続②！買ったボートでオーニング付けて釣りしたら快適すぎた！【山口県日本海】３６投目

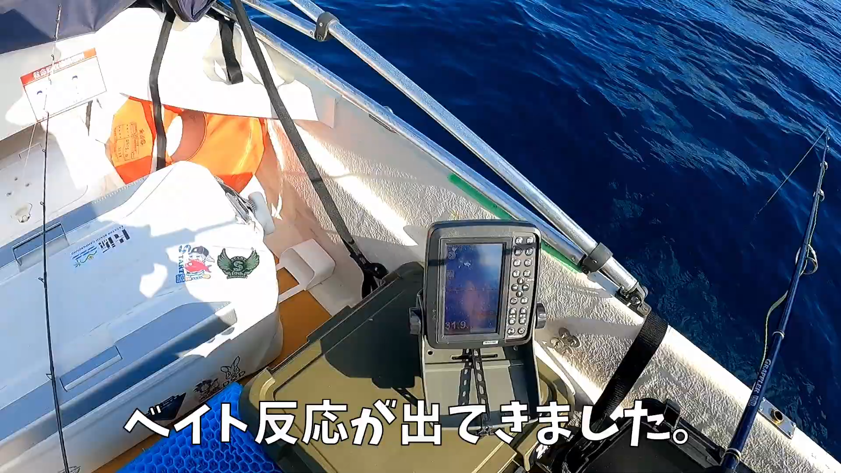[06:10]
いい反応いい反応大きい反応はないからベートだけな可能性もあり